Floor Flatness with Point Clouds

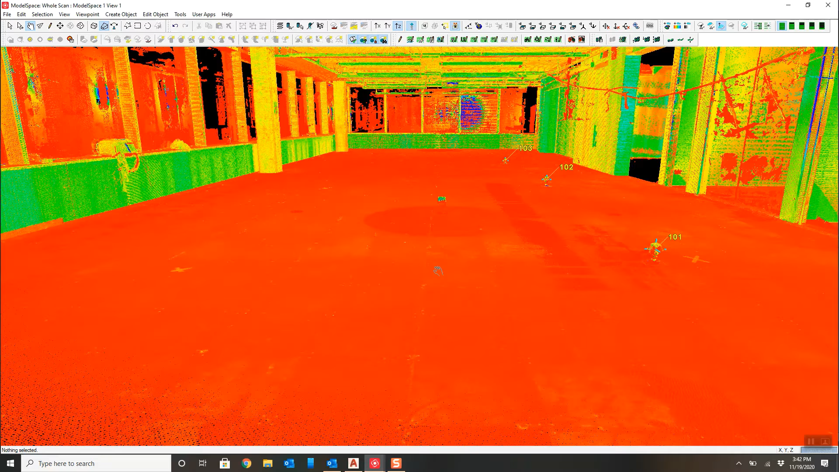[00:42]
So let's just jump in and get going. So with inside of Cyclone, we did some scans with the RTC360. We did not bring them to control. These control points here were just part of a training exercise. But this is our scan. And from in here, we can remove the top section.
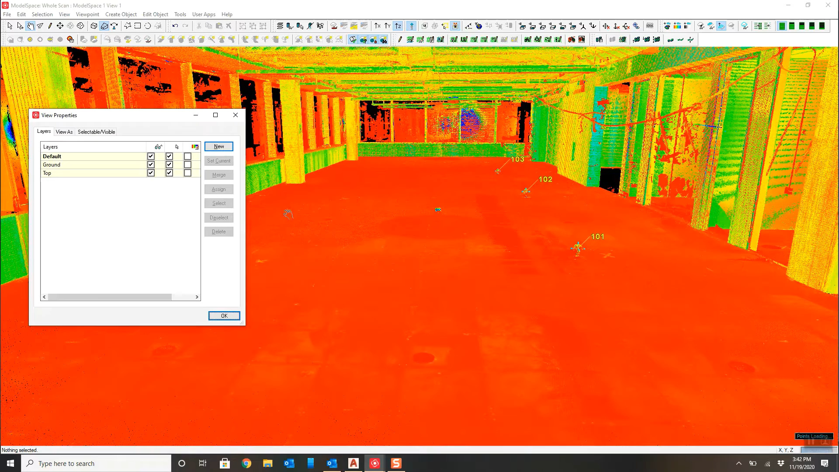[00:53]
See, make it a little bit easier to see the data.
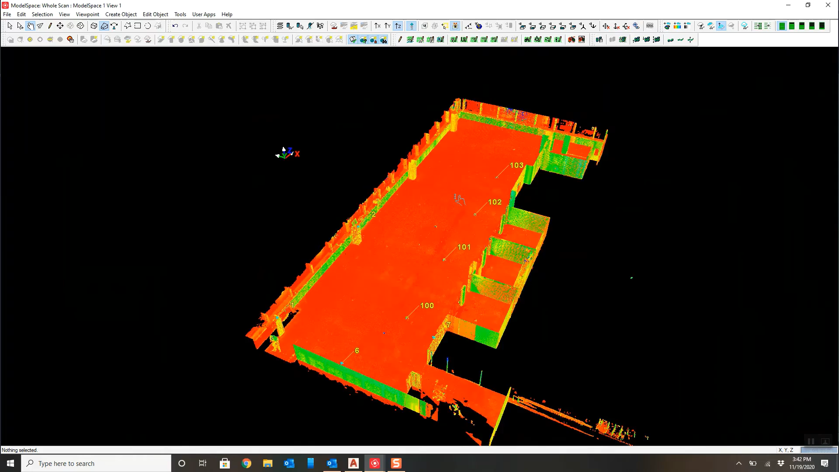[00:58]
And then we took it from here some more, and we cleaned it up so that we had just the ground.
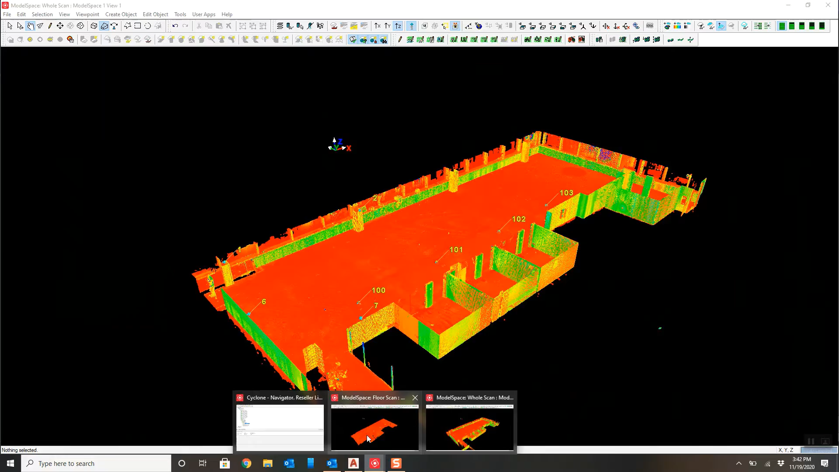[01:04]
We did the smooth surface routine, region growth smooth surface.
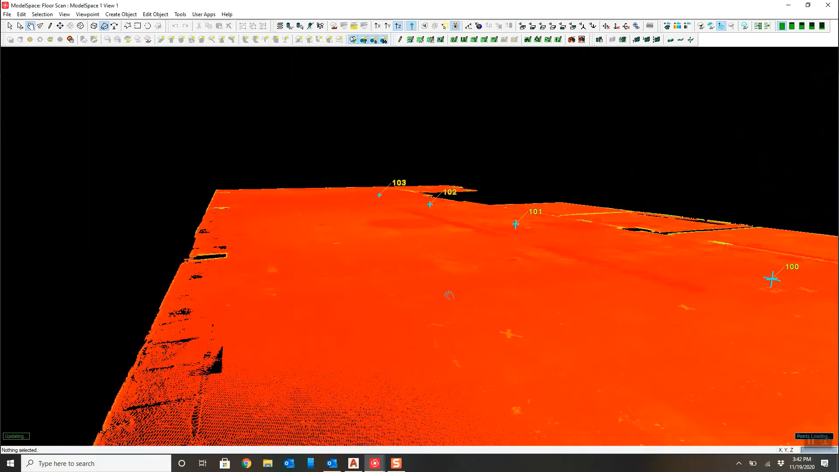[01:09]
This is both in Register360 and Cyclone Core, or Classic.
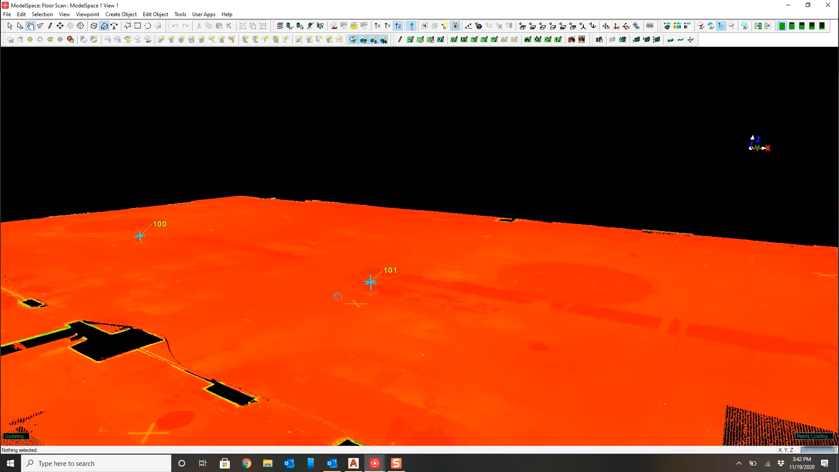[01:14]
And it goes and removes all of the ground data, or just the noisy data.
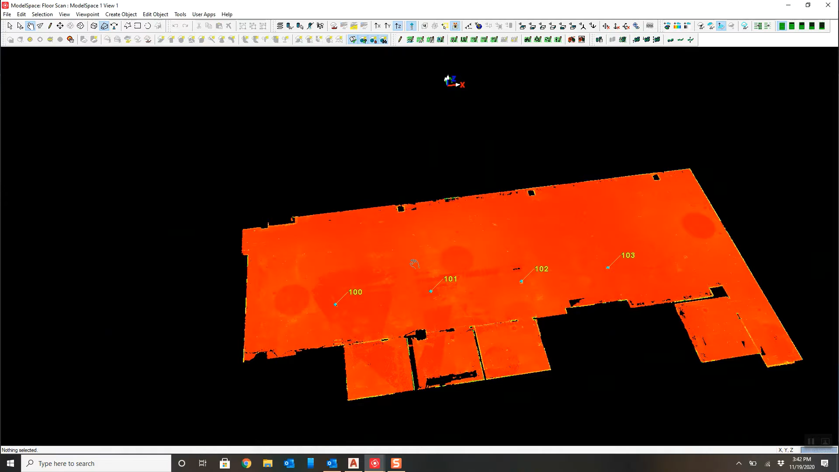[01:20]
And from here, we published this point cloud as an LGS file. I'll close out of here. And when's this done? So see, I have an LGS file.
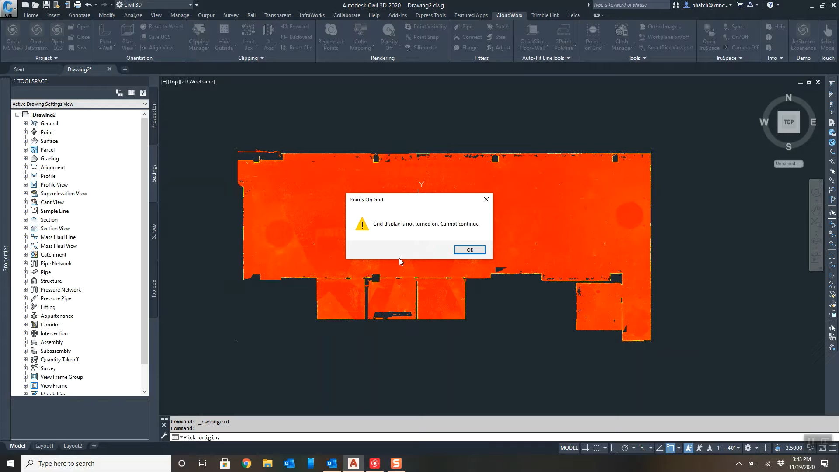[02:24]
You know, search for the lowest point within 0.3 feet. So it'll find the ground point. And it'll give it a raw description of GRD, or GND. So let's make sure your grid display is turned on. And then draw your grid. You know, typically when doing a floor flatness, floor levelness, you want to make sure you keep yourself a foot off of the edges of the wall. Right there. So there we just created our grid area. And I'm going to go ahead and tell it to place the points. I could do a preview. But for time's sake, I'm going to go ahead and tell it just to place the points. You see, it could be too dense. So it could take some time.
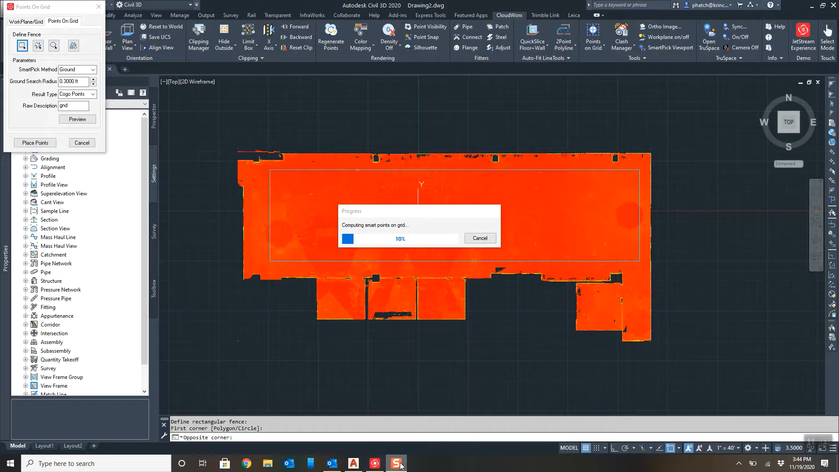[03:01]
So go ahead and just hit yes on continue. And yes. And we will compute these points. All right, it just finished. And as you can see, I now have points on the grid. On a perfect one foot grid.
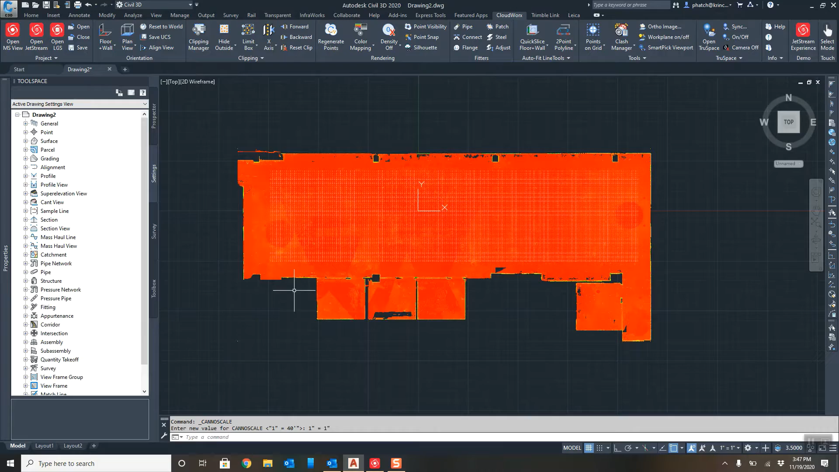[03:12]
What we can do here is because I have these points now, I can turn off the point cloud. So with the inside of my Cloudworks, I'll go in here and I'll hit my point visibility. My cloud is now off. In all reality, I could close my Cloudworks project.
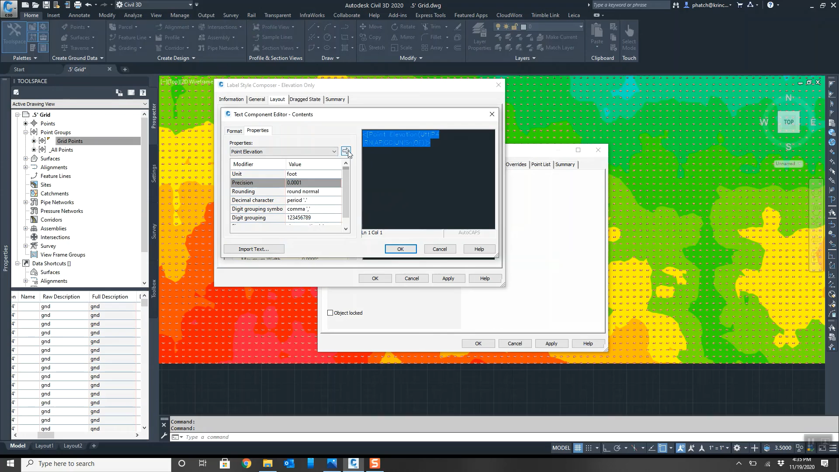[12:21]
So now it's been adjusted. I can now press okay. And I can hit apply. Okay. I will then apply it down here.